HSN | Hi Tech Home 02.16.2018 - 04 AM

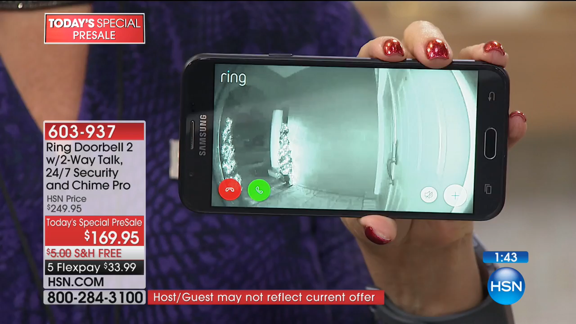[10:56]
Yeah. And with the motions, I was showing you just a moment ago all the different areas where you're going to be able to turn on and off your motion sensors.